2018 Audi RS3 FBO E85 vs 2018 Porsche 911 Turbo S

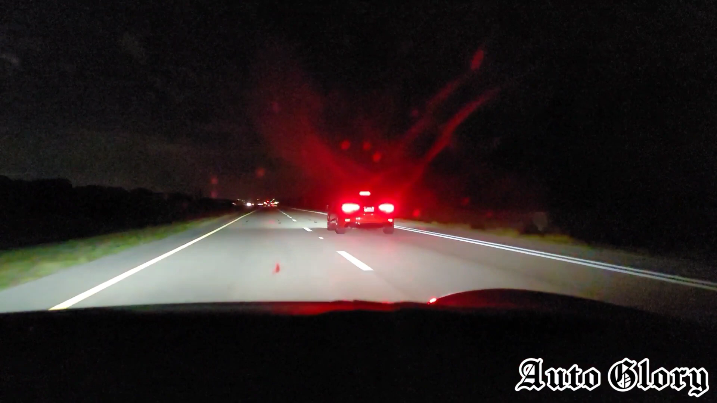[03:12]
oh my gosh oh traffic these these cars are oh boy these cars are about even man and these brakes are amazing by the way guys if you if you want to know these these turbo s brakes are amazing just in case you want to know that all right guys so we're finished here hope you guys liked the video if you did